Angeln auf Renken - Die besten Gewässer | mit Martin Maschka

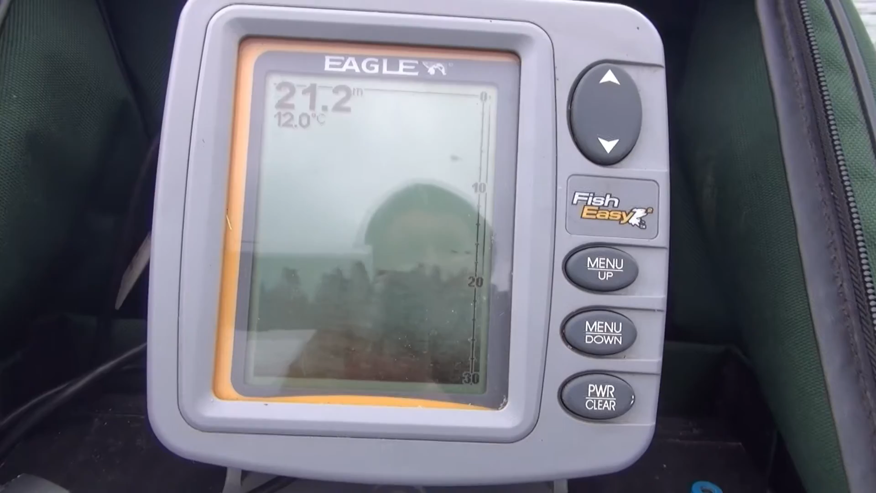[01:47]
On screen: water 12.0°C
Ah, da kommen sie. Da kommen sie. André findet sich schon.